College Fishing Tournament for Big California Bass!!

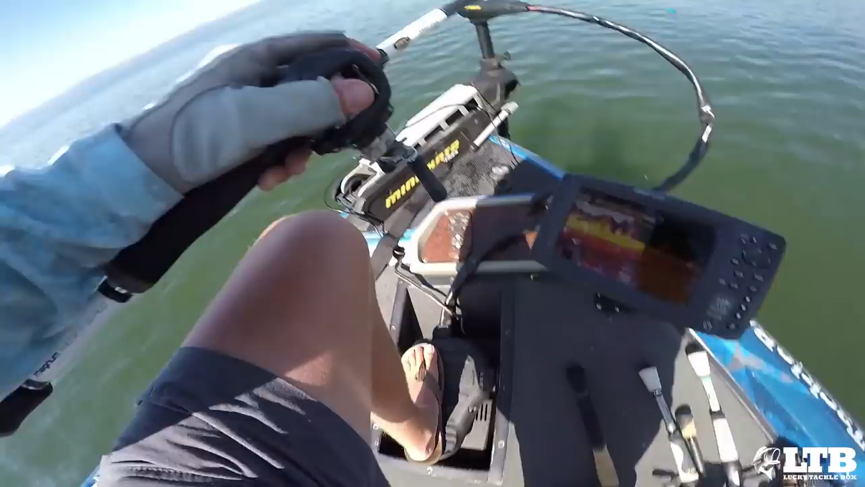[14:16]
my big camera for it but we've got some grass that kind of comes three to five feet above the ground right here and
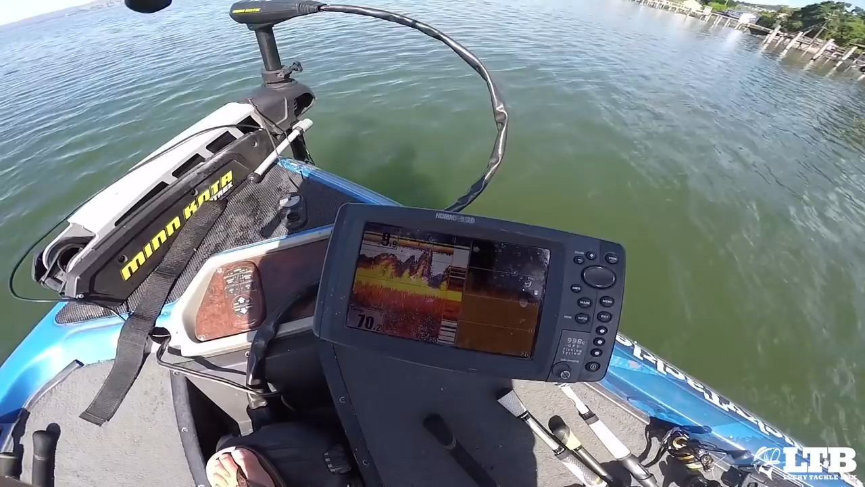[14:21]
i'm gonna find the edge of it so i'm gonna kind of troll real quick for you guys until i find the edge and then i'm gonna kind of trace that along the shoreline until i know exactly where it's at and cast to it no we still got grass okay well i can't find